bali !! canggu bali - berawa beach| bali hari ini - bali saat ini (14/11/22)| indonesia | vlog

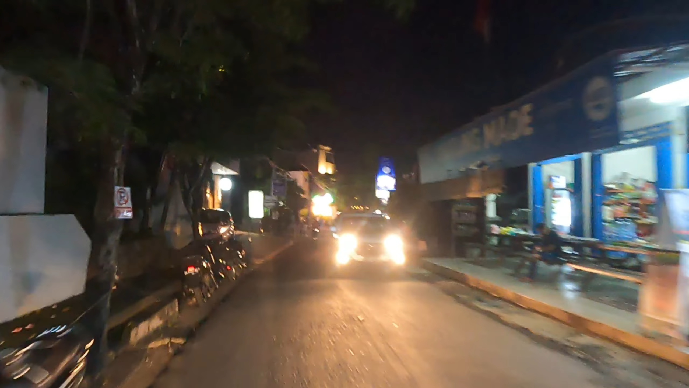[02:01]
jangan lupa untuk DM di Instagram channel Juno RDP. Oke, kita akan lanjut. Ini kita sudah tiba di depan dari ST Tropis yang berada di kawasan dari Jalan Pantai Berawa.
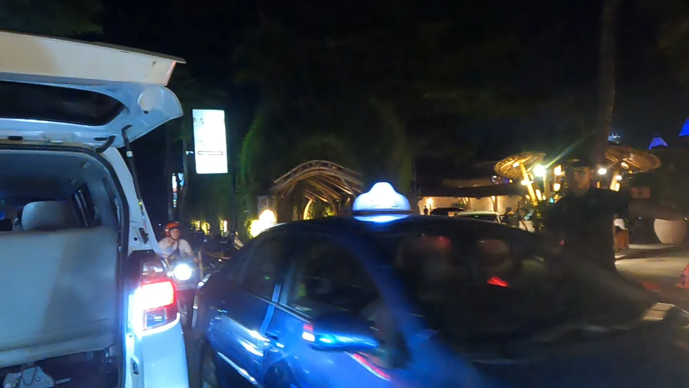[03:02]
Inilah suasana terbaru dari kawasan Canggu Bali, tepat di kawasan dari Pantai Berawa Canggu Bali.
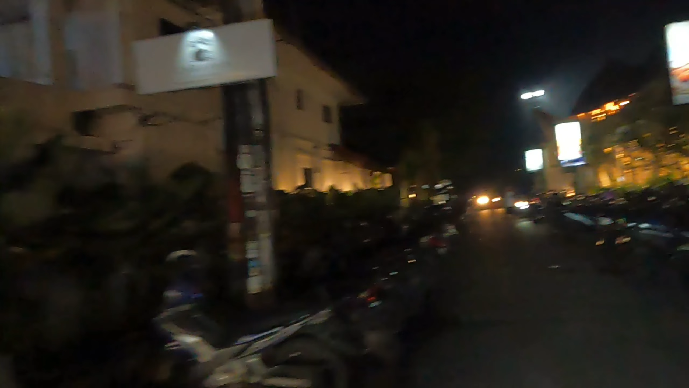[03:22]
Ada bule cantik juga yang lagi nongkrong-nongkrong di kawasan dari Jalan Pantai Berawa.